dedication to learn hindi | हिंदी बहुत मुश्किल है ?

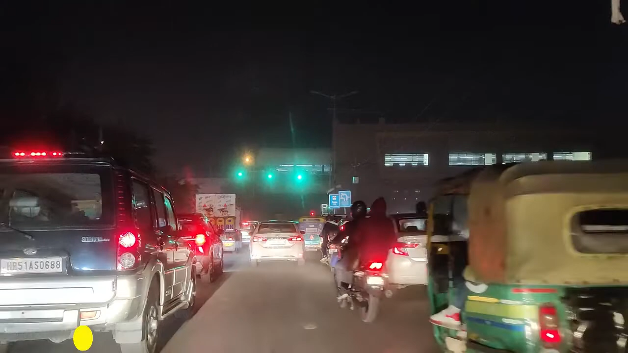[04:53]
भाई साहब ये कोई सरिता विहार वाला यार, ये जो कालिंदी कुंजवाले ब्रिज तक पहुंचने के लिए जो मशक्कत करनी पड़ती है ना, क्या ट्रैफिक। अभी जब तक ये ओडी वन चल रहा था, या अभी थोड़ा लॉकडाउन का टाइम, अभी भी चल ही रहा है ओडी वन तो, खैर लेकिन पता नहीं क्यों आज ट्रैफिक एकदम से बढ़ गया है,
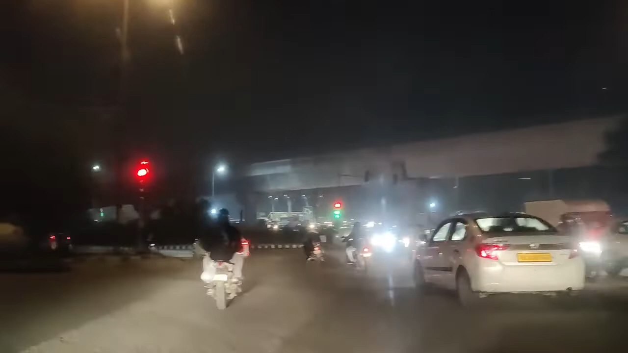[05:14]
नहीं तो अदरवाइज इस टाइम पे ट्रैफिक कम हो गया था जब से ये OD1 स्टार्ट हुआ है दिल्ली में।
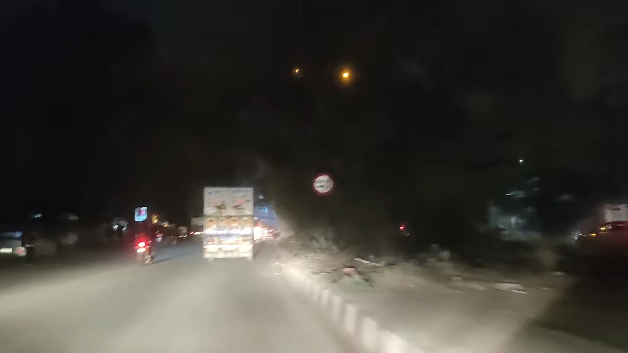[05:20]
फाइनली कालिंदी कुंज वाले ब्रिज पे पहुंच गया हूँ,
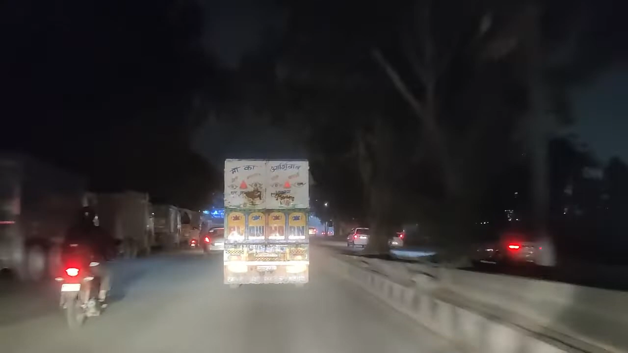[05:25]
बट काफी देर बाद, और इसमें फ्यूल भी खत्म होने की कगार पे है।